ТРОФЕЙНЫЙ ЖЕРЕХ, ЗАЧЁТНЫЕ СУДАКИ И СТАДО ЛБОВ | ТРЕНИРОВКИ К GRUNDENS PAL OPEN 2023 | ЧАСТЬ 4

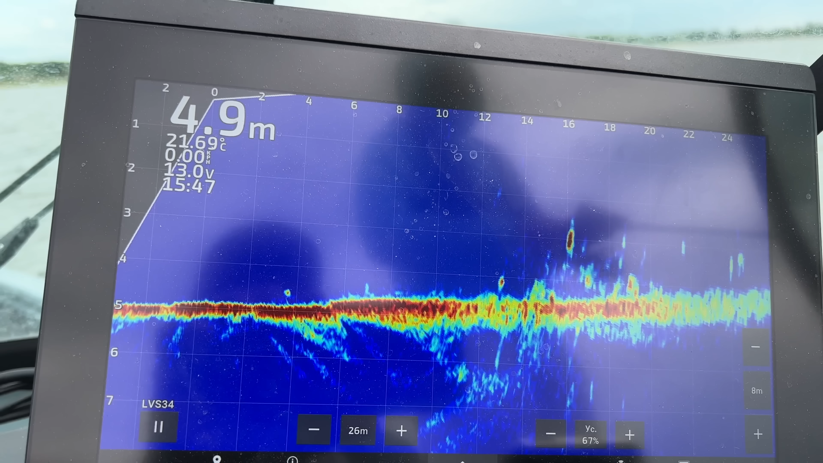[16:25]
On screen: depth 4.9 m, water 21.69°C
Типичная картина, которая встречается нам, у нас, на Нижней Волге. Ну, такое вот дерево. Видны его очертания, да? И за ним полно прям всякой разной бели, разного размера, разных видов. Вот, прям что-то здоровое висит очень. Вот, ну, прям очень крупные рыбы мирные на Нижней Волге, да и самые тоже. Вот, что хотел сказать, что в зонах со слабым течением, где, по идее, должна клевать щука, ну, если мы ловили бы, например, на Волге, на Оке, то это прям было бы классное место для... Ну, вообще, совершенно разного хищника. На Нижней Волге все как бы отличается.
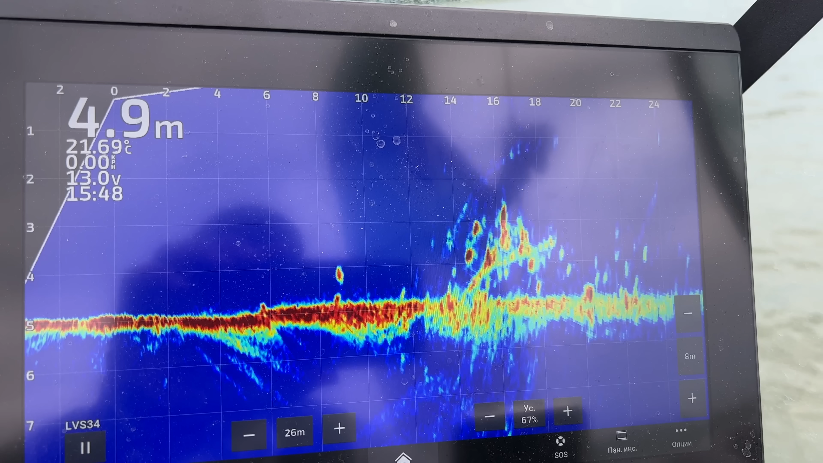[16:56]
On screen: depth 4.9 m, water 21.69°C
И здесь мы вот с Мишей увидели, ну да, увидели поклевки на крупной приманке. Но рыбы как-то нет. И мы ожидали гораздо большего, когда увидели это место в Охолос.
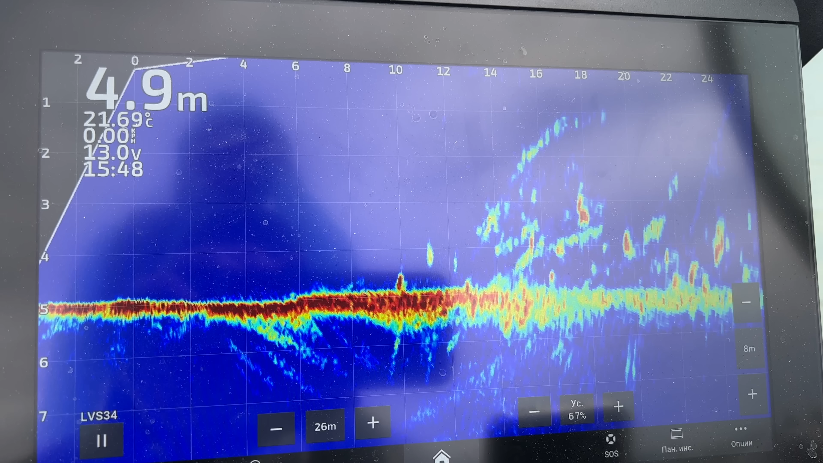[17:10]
On screen: depth 4.9 m
Так что, какие выводы еще, Миша, что можешь сказать по этому поводу?
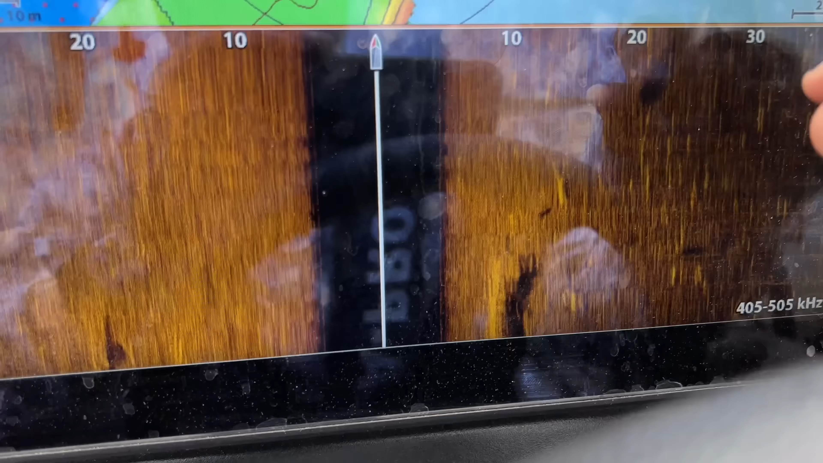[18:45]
Кстати, пока вот стоим, боковой скан, видно, сколько проходит много разной рыбы.
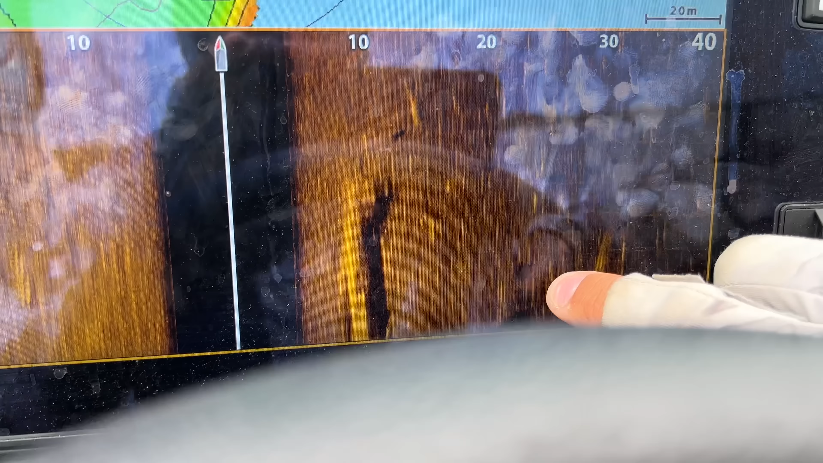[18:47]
Вот. Это все вот смазанные картинки рыбки.
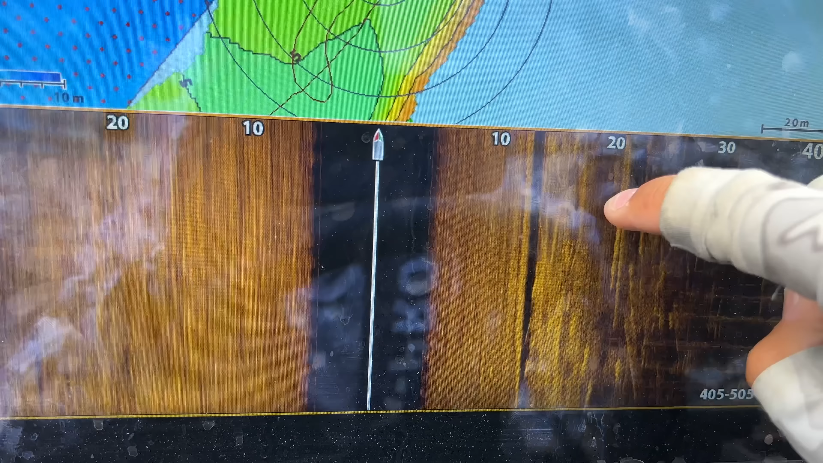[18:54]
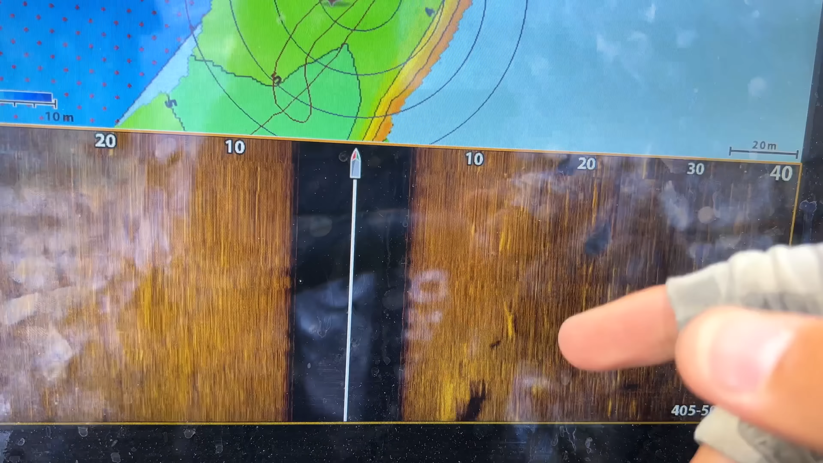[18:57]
Ну и коряги тут тоже в перемешку, потому что боком мы ее задеваем, но тем не менее.
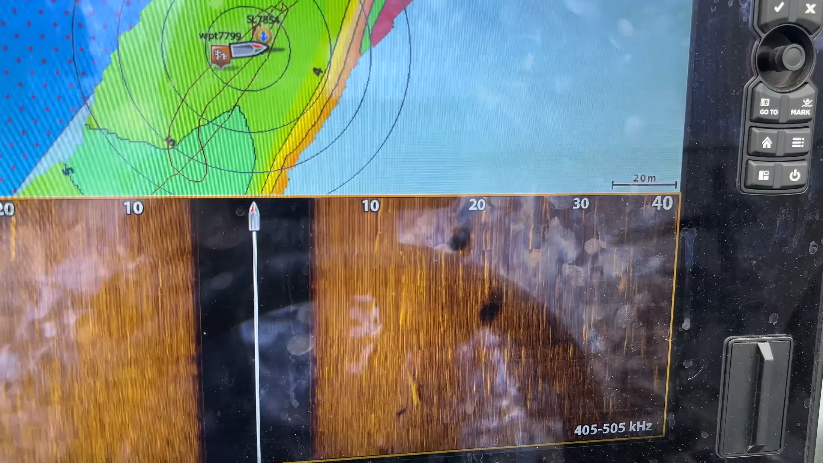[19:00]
Я думаю, вот видно там всякие большие такие тени.
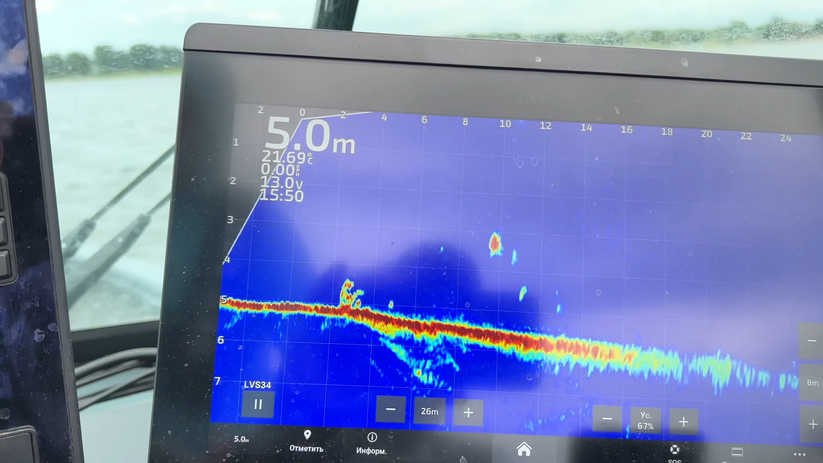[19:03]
On screen: depth 5.0 m
Ну и рыба прям очень здоровая.
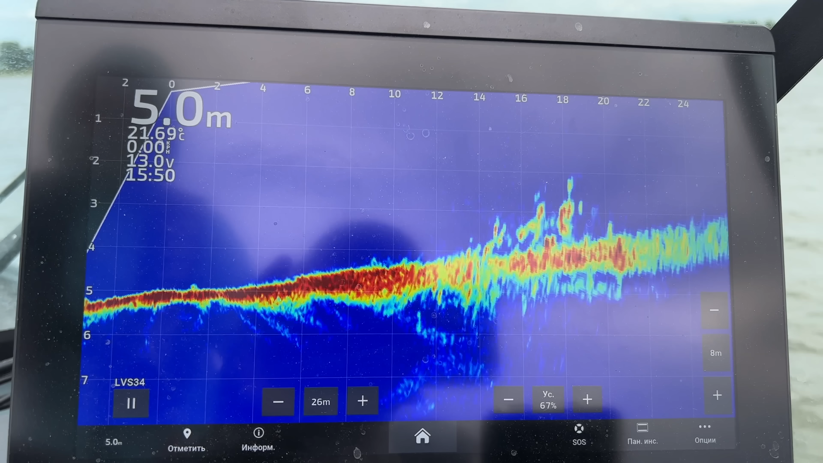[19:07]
On screen: depth 5.0 m, water 21.69°C
Но даже еще не самый крупный, который нам попадался, это именно фанатикс.